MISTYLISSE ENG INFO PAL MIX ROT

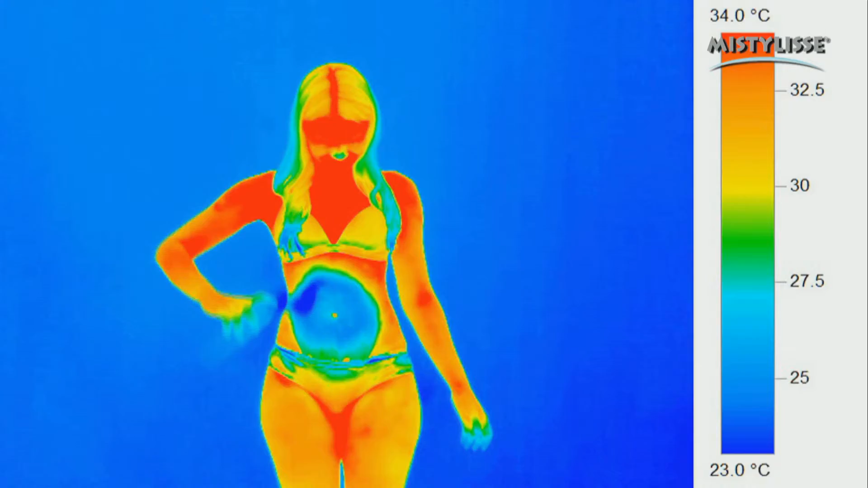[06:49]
On screen: scale top 34.0°C, scale bottom 23.0°C
These images show how the microparticles in MistyLise go deep into the skin,